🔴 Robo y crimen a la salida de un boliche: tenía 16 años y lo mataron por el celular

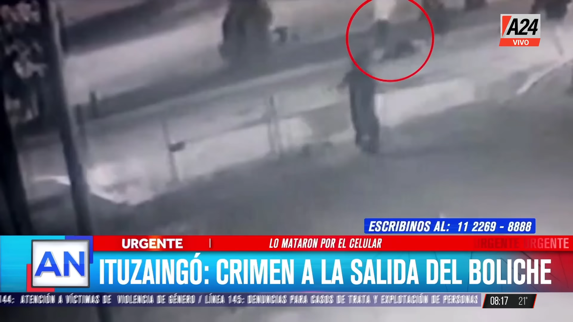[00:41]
Terminan la noche de diversión y se van a una plaza a esperar un auto de aplicación. Allí lo piden. Y en el medio son avanzados por otro grupo que los provoca, que le dice, párense de mano. Bueno, es atacado Ezequiel. Ezequiel, todo el grupo, pero particularmente Ezequiel, aparentemente recibe un golpe contundente por la espalda en la zona de la nuca. Se cree que con una manopla. Y situación de la cual, en el momento, a pesar de que ahora van a ver en la imagen, ya ahí estaba el circulito marcándolo,